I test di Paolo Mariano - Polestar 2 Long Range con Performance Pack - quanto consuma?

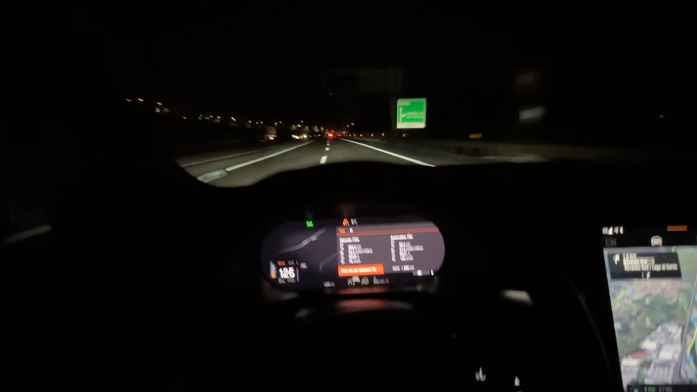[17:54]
casello di Rovereto Sud sto praticamente
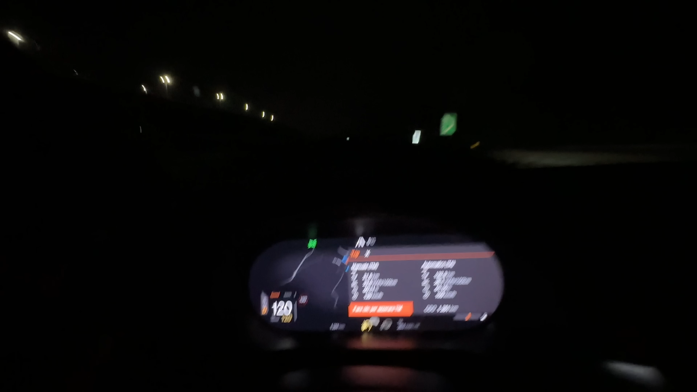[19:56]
eccoci nuovamente quasi arrivati al casello di Rovereto Sud